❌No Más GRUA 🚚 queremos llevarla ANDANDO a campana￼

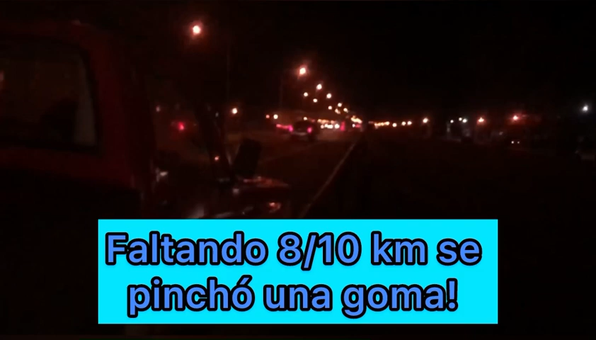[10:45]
estábamos por llegar a Campana, ahí a la casa de